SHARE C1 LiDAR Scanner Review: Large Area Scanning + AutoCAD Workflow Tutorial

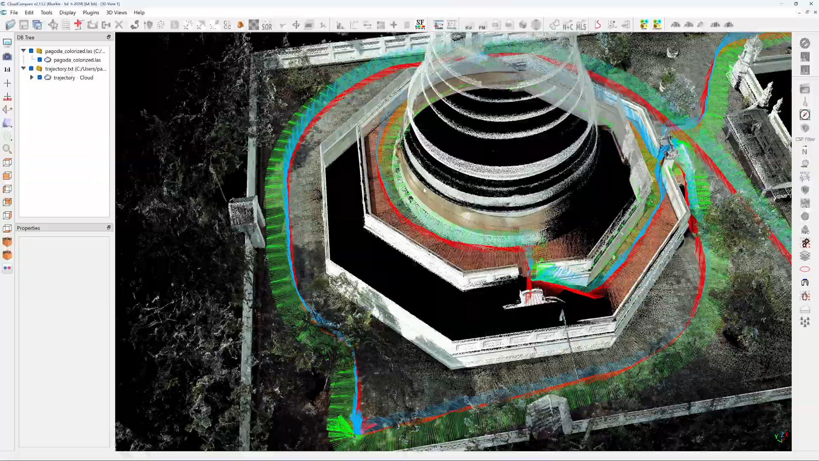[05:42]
other lidar scanner it also shows the axis the green one will be y-axis
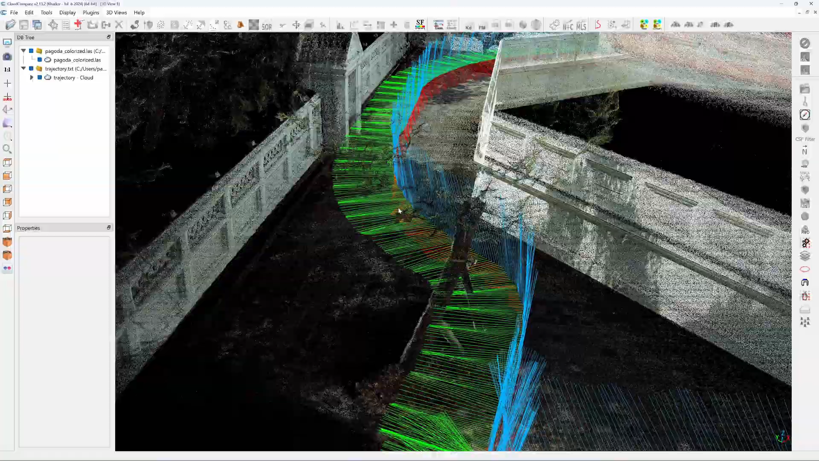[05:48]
x will be red color and the z will be in the in the blue color
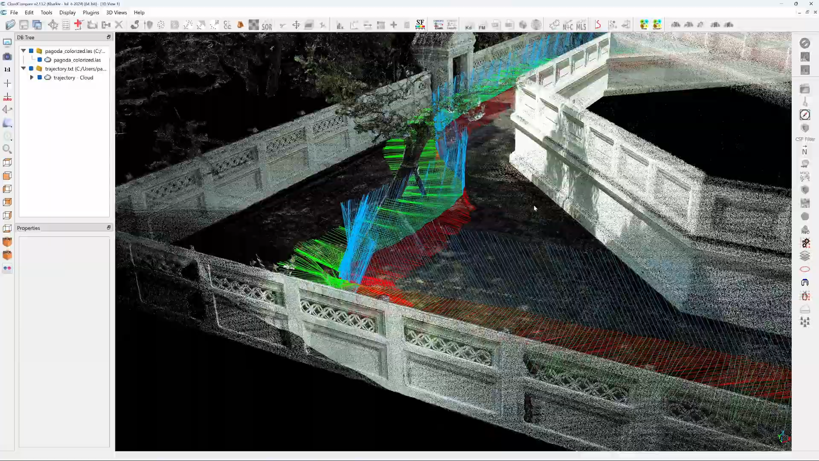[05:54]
i quite understand now why the c1 give a very accurate
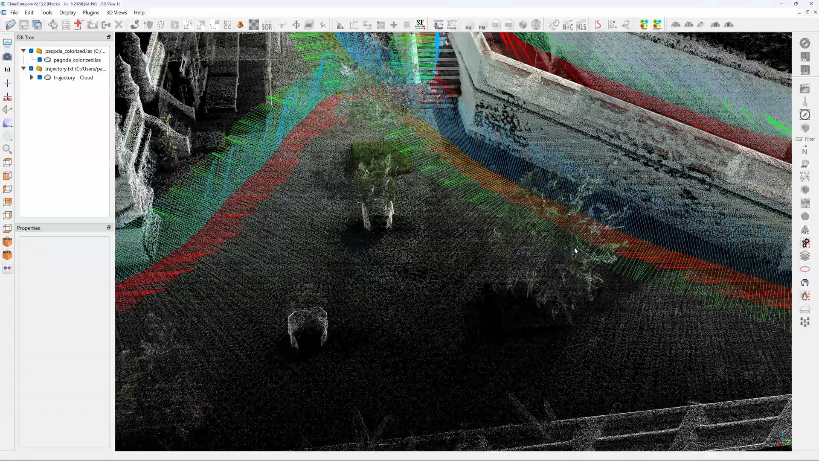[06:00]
result because it's sampling very very frequently if i
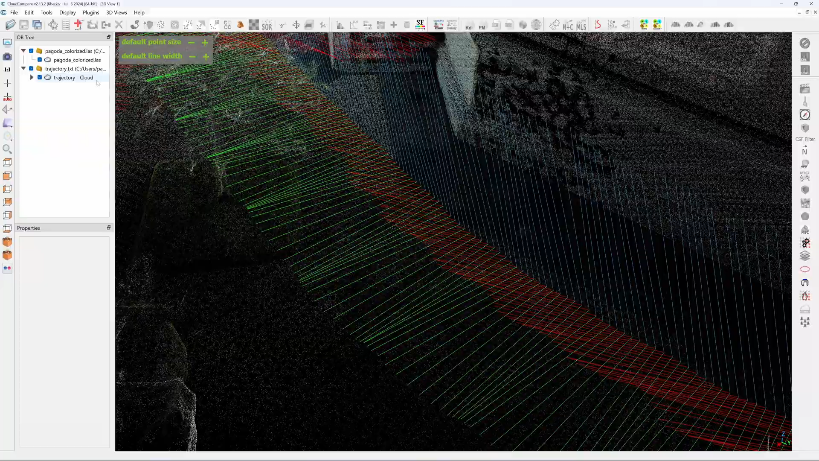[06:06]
measure every 9 centimeters this is the starting point now the starting
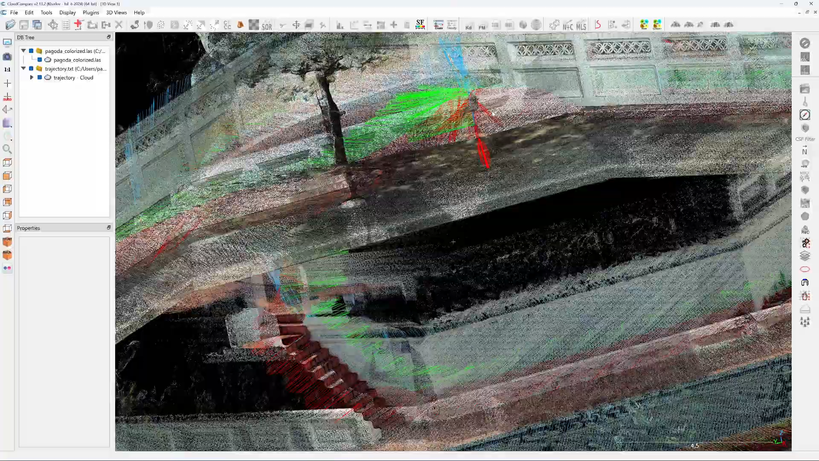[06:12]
and the end point is matched perfectly because scanner already fixed
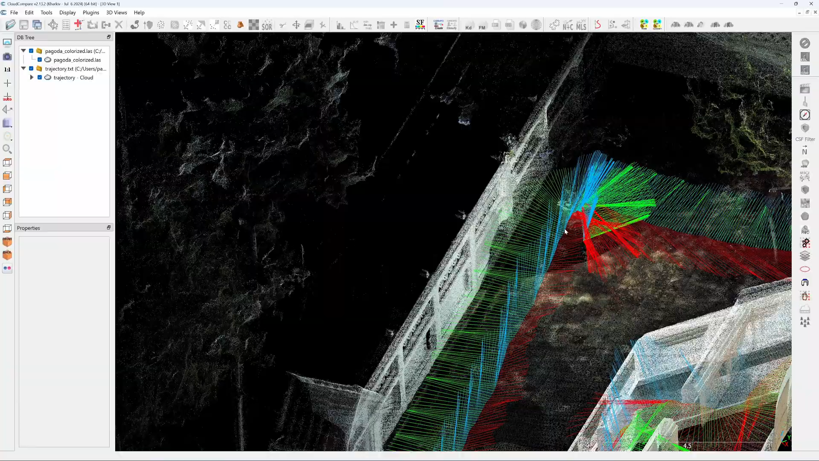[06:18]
trajectories okay this is very good so that you can inspect the loop and how you
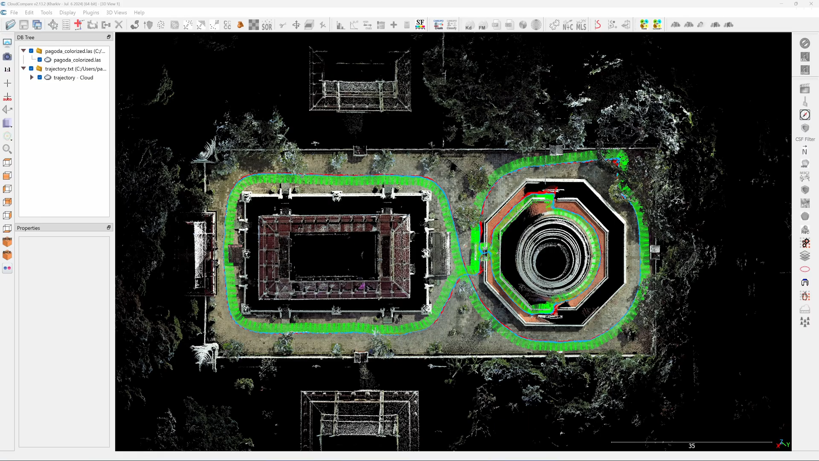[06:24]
walk how you actually travel a clock compare has no transparent
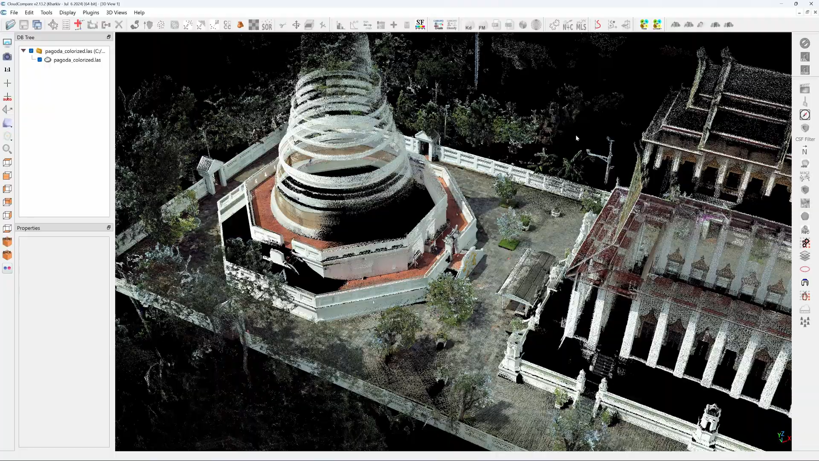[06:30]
function what you see here is the low data that you are going to see in your cat software
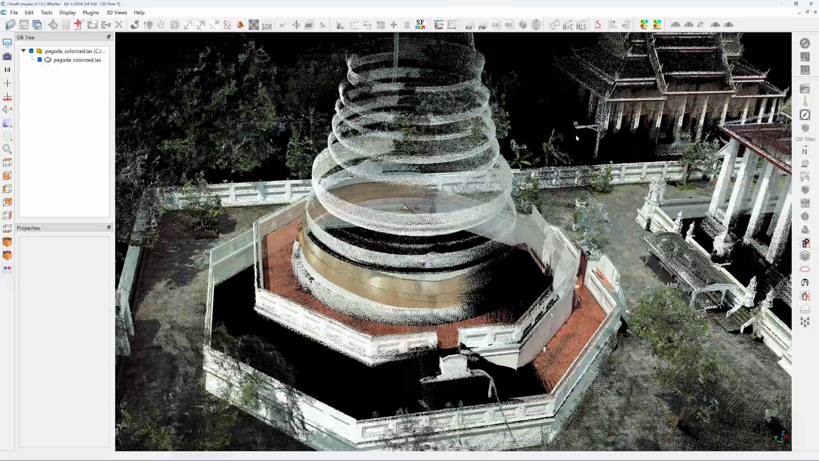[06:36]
if there is a noise you are going to see it if the scanner is somewhere around
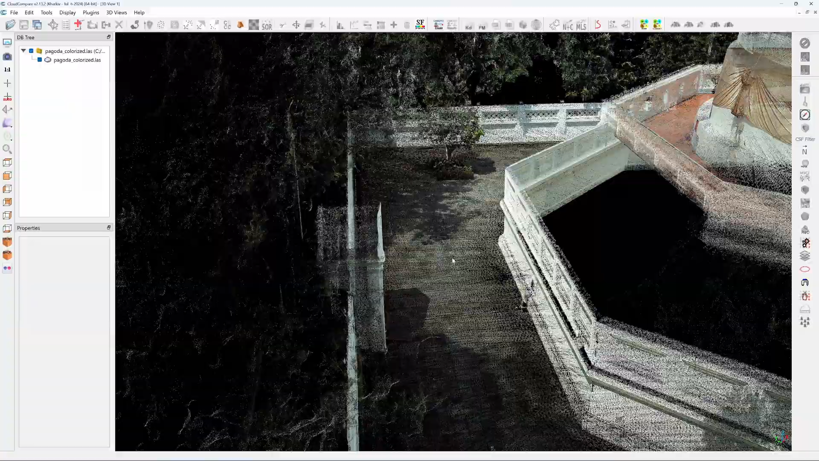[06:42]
less than five meters from the the scanning phase it's going to give you a
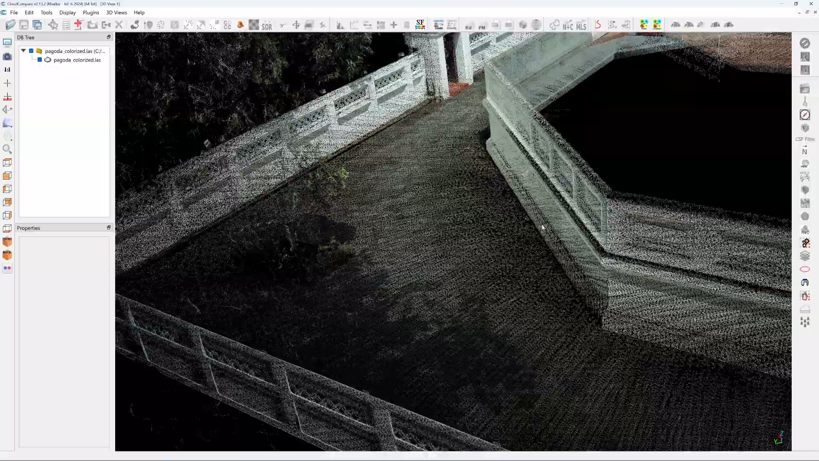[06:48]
very good clean result if you look at the wall here it's quite a dense
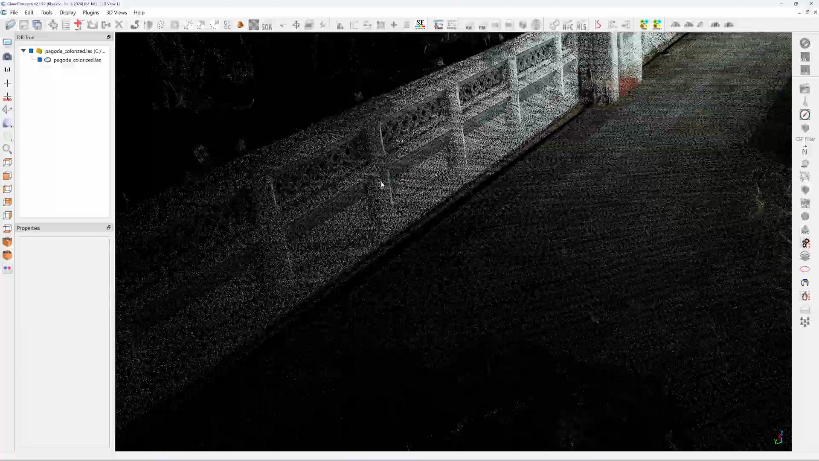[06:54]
and the detail from the scan is very good if the distance from
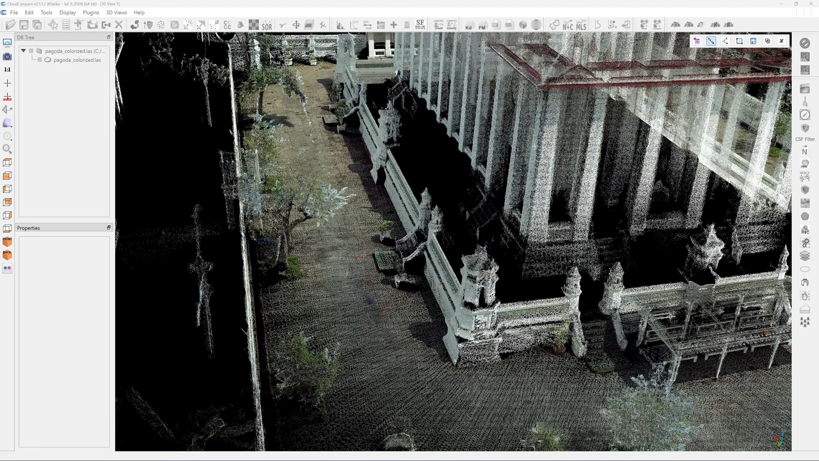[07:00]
the scanning surface to the scanner is far 13 meters because i didn't walk up
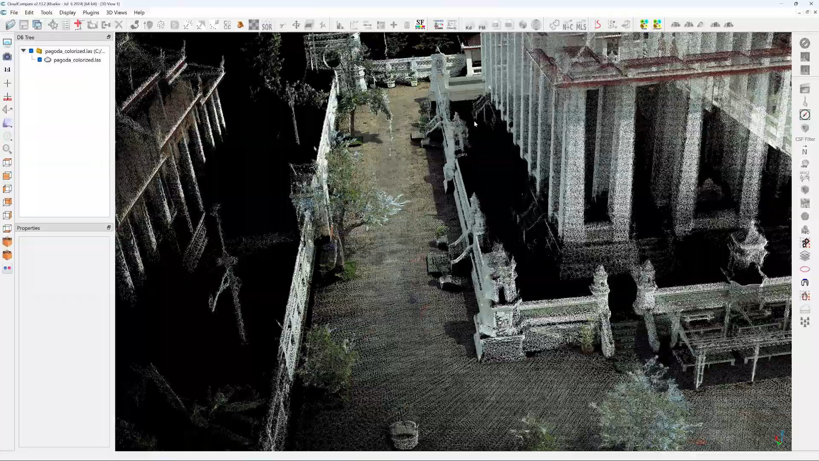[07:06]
here you are going to start to see the noise so if you want a very
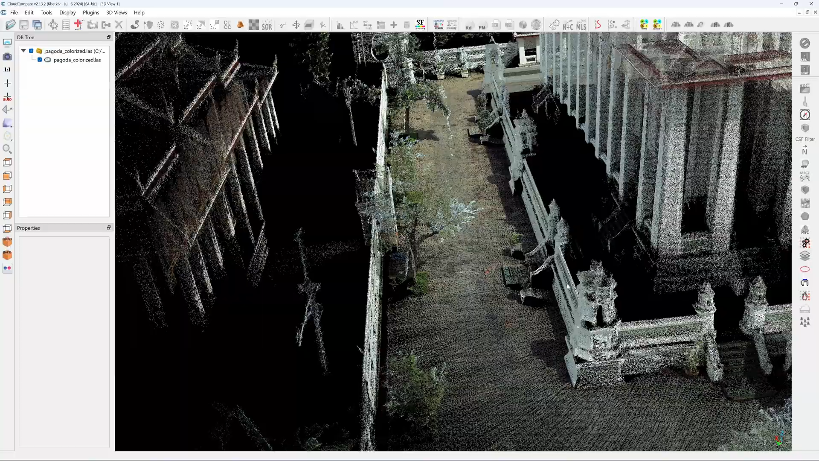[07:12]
nice clean and precise scan you need to walk closer to your object
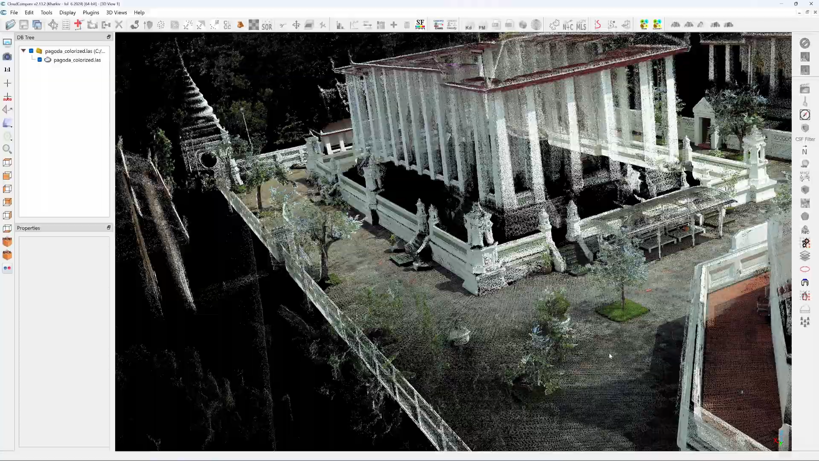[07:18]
and you will get that i want you to look here the cloth that wrap around the bakuda this
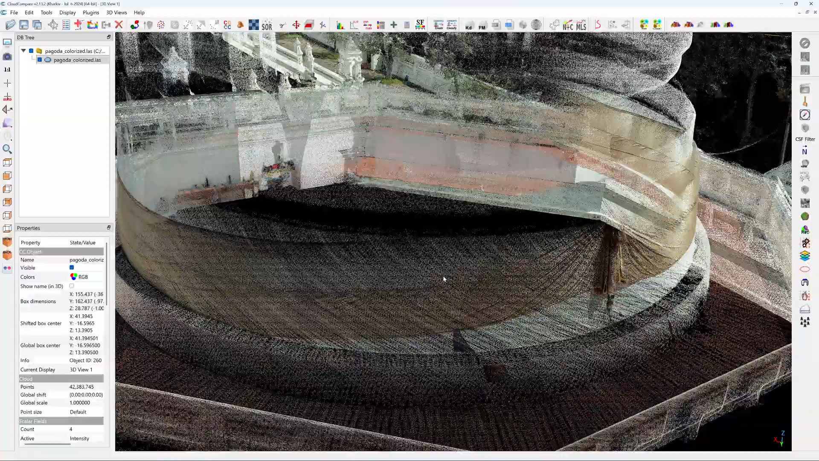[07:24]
detail is is very high both the white cloud and the color this is because i was
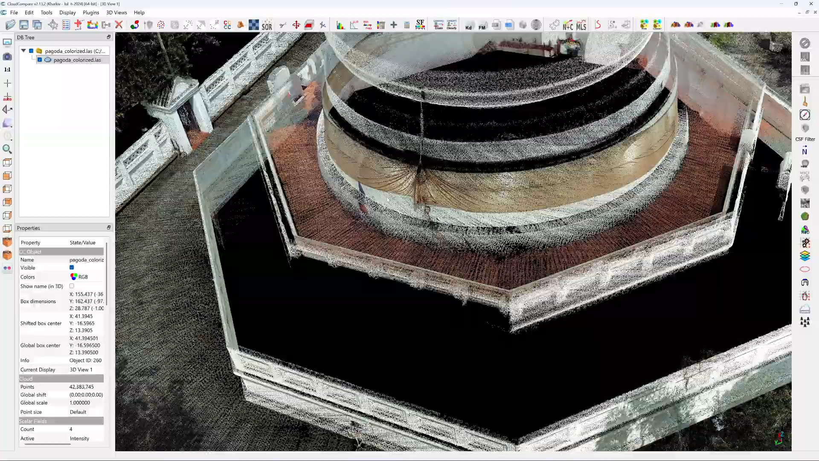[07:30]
very close to the scanning phase it's about 10 meters i was in the center so it's five meters
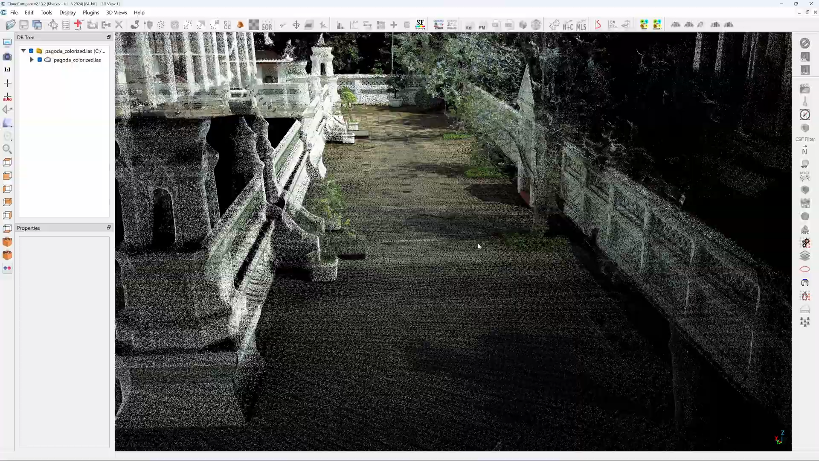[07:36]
at the five meters it gives a a very clean and sharp point cloud see
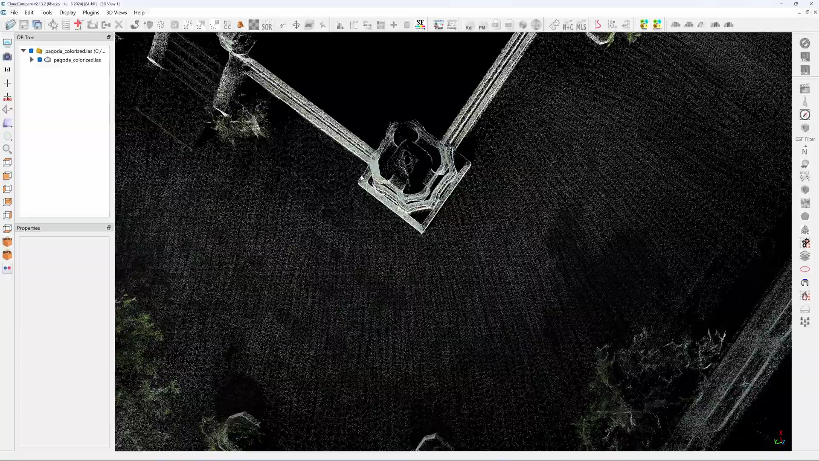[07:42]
i can see that it's very clean let's align and crop this point cloud
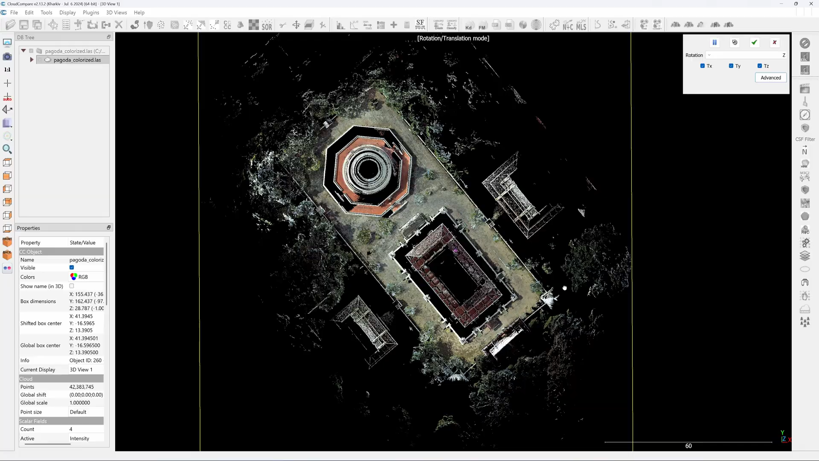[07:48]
i'm going to use the wall here as a guideline okay this is leak app i'm